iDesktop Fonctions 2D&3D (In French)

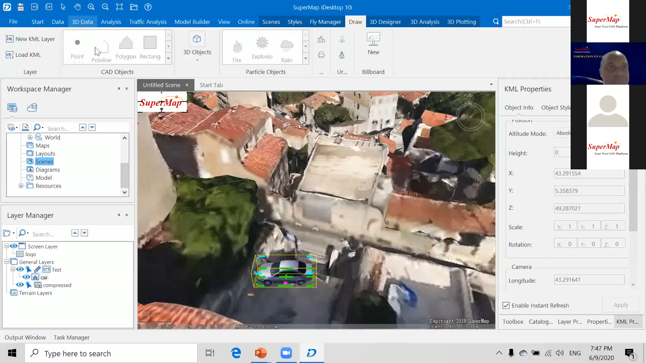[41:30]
Et vous pouvez ajouter une carte sur ce modèle 3D, par exemple, toujours. Vous pouvez ajouter tout ce qu'il faut parce que nous sommes sur une scène. Vous pouvez ajouter tout ce qu'il faut sur cette carte. Par exemple, tout ça, je prends tout ça, j'ajoute.
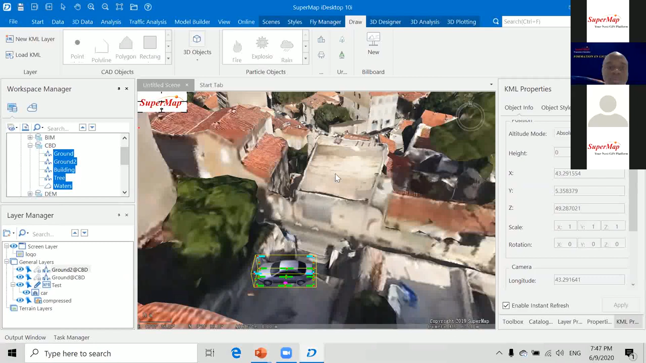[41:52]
Et vous allez voir, vous pouvez.
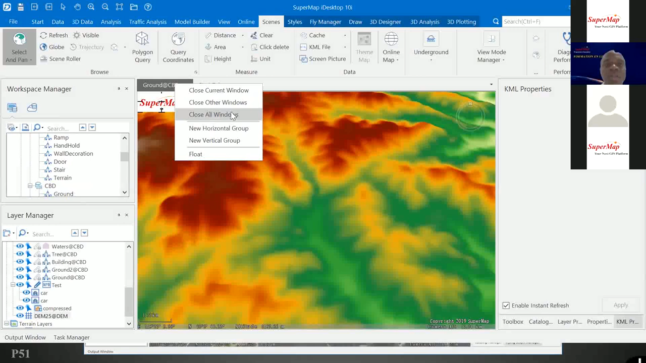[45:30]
Cette carte est trop chargée pour que ça soit plus simple d'usage. L'utilisation, par exemple, on va
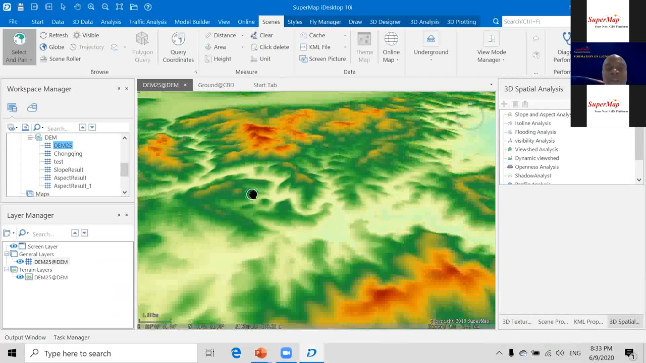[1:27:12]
Ici, vous pouvez faire des inondations, vous pouvez faire des, vous pouvez faire des analyses. Par exemple, il suffit de déterminer l'espace sur lequel vous voulez faire l'analyse. Et vous voyez la pente. OK?
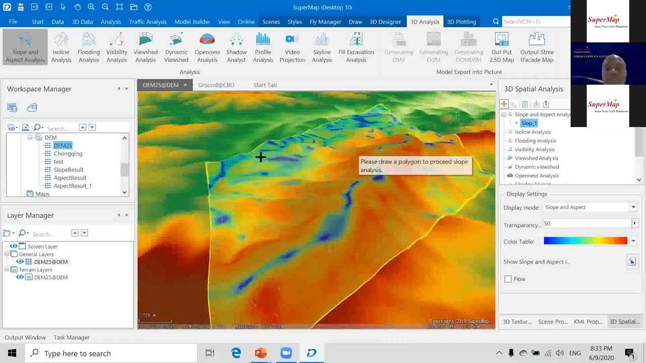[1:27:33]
C'est la direction de pente. Et vous pouvez même activer pour voir la direction ici, flow. Donc, vous voyez comment ça, la pente est. Vous voyez bien comment ça, en cas d'inondation, comment ça va glisser la direction des pentes.
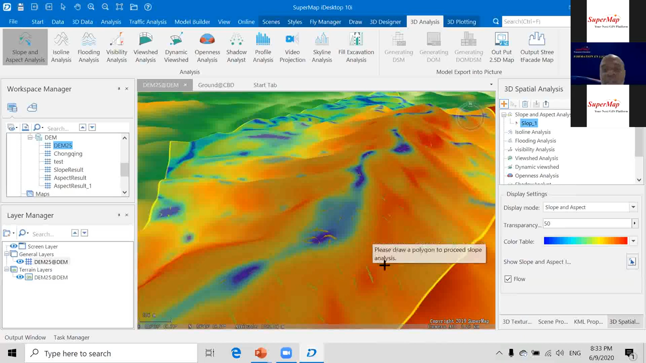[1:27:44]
Vous voyez les flèches.
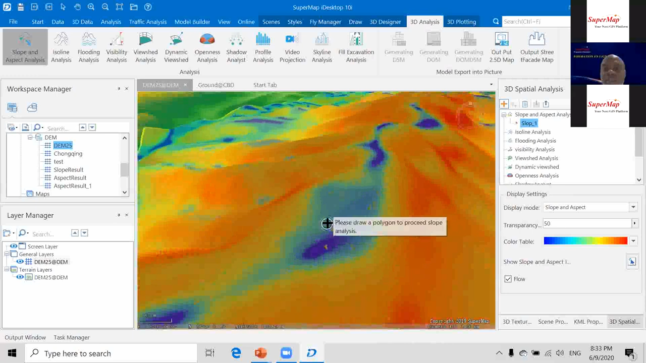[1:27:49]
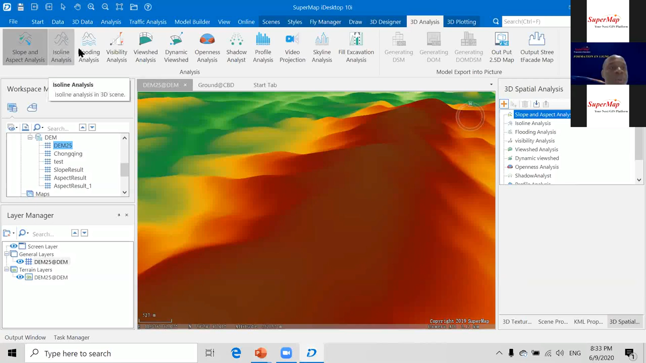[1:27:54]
Et rapidement, on peut ici, vous pouvez extraire, vous pouvez faire l'analyse des isolines, dès que vous déterminez, vous voyez les isolines qui sont là. Et on sait que ces lignes interconnectent les espaces qui ont les mêmes valeurs par rapport à un paramètre bien donné. Par exemple, même niveau d'élévation, même température, ça dépend du paramètre que vous définissez sur votre plan.
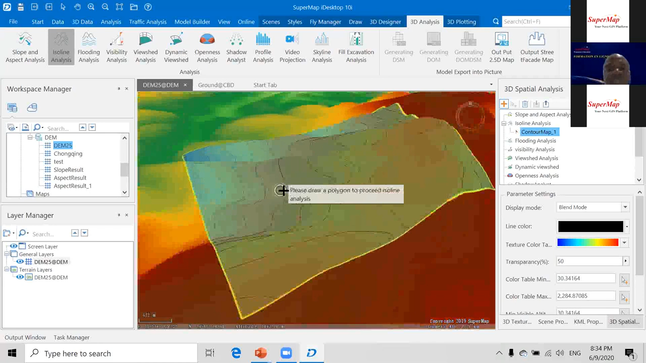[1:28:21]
Donc, ce sont ces isolines, vous pouvez les extraire. Ici, nous allons rapidement voir l'inondation. Une simulation d'inondation, par exemple. Dès que vous finissez de sélectionner, tous vous faites un clic droit.
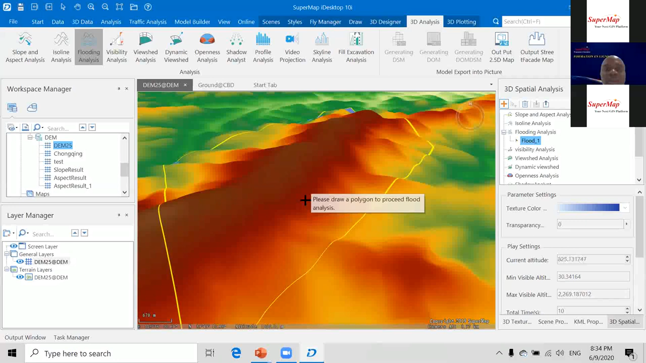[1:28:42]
On attend. Voilà. Vous voyez comment est-ce que la simulation de l'inondation se fera. OK.
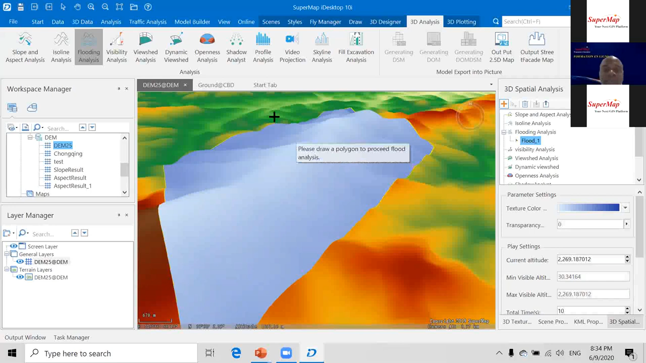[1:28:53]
Et ce sont ces analyses que vous pouvez faire.